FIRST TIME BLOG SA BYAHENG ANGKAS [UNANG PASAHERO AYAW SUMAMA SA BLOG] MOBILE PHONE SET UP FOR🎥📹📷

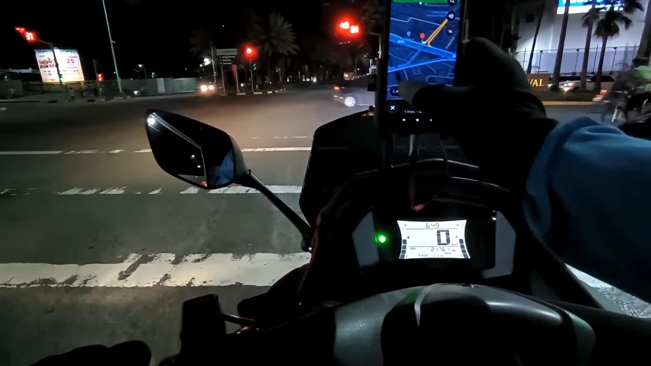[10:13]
East? Oh, papunta nga rin ako sa East eh. Oh, East nga ito. Patingin? Ayan, sakto yan. East yan. U-turn ka ng ano, Star Mall.
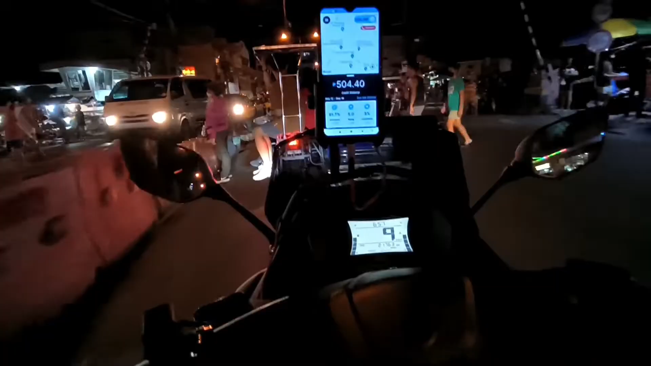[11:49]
I-U-turn tayo mga pads para makabalik tayo sa kabila. Uy.
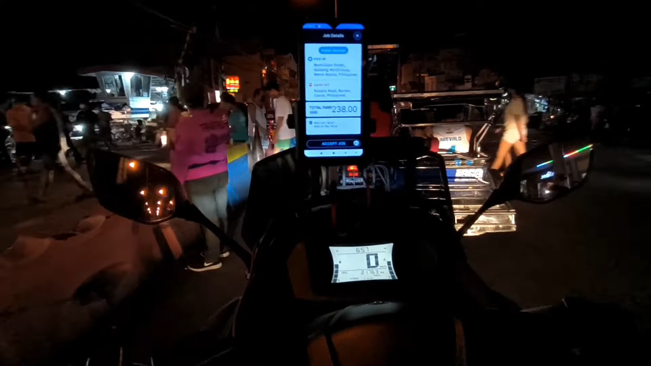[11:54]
May pumasok kayo, pabakor.
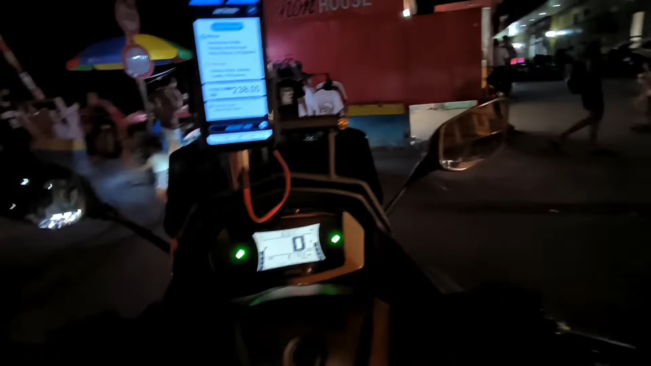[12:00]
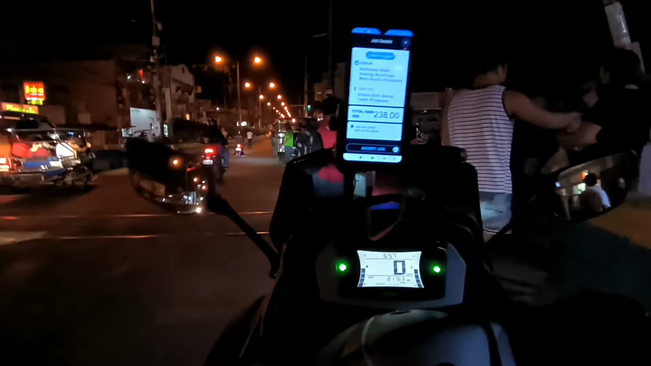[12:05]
Kunin na natin to, pabakor. Antillano Street, Alabang. Pwede na yan.
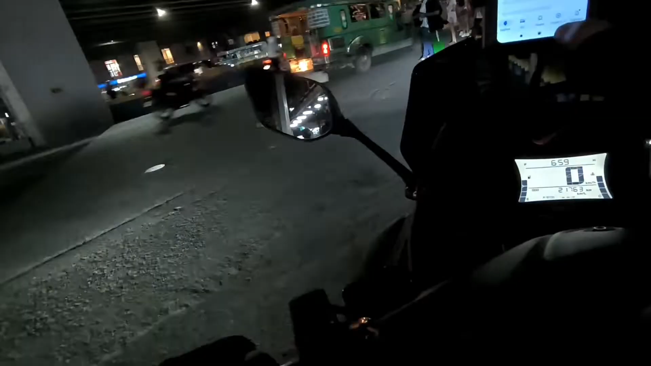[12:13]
May na signal dito ng globe mo? Hindi ko lang alam, Paps, kasi smart gamit ko eh.
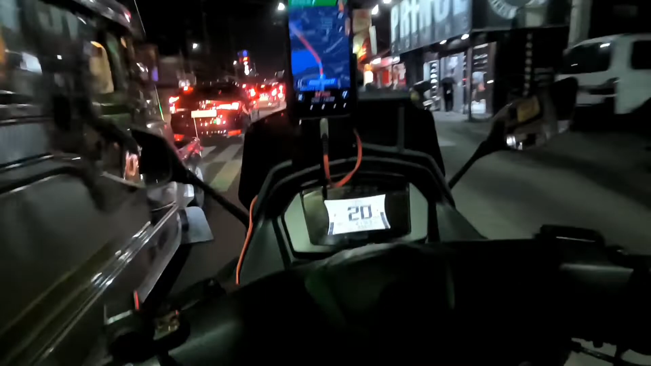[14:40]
Tsaka maganda pa sana pag ano, pag nagbablog ka yung camera dito sa harap eh, no?
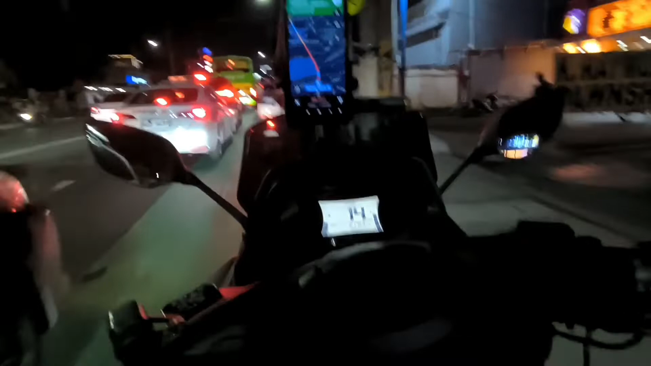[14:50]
Tapos nakakausap mo yung pasahero. Ganun sana setup gusto ko eh, kaso hindi pa kaya eh. Pag ganito kasi nasa tapat yung ano, tulad dito, bawal to eh. Tapos makikita doon sa pag-upload natin. Ano to eh, bicycle lane eh. Mas maganda yung camera nasa harap para hindi nila nakikita yung pinagagawa natin sa kalsada.
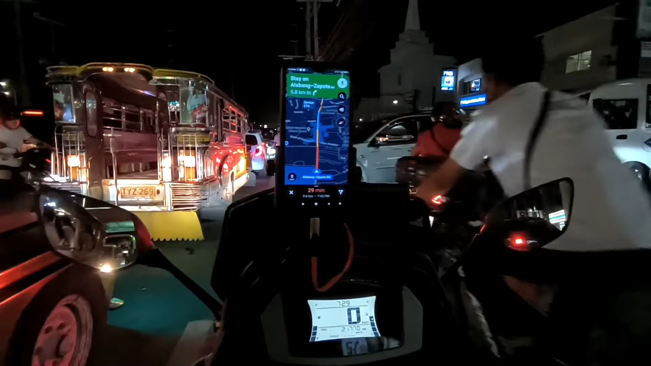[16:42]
Pangit talaga pag ano, pag yung camera mo nasa harap.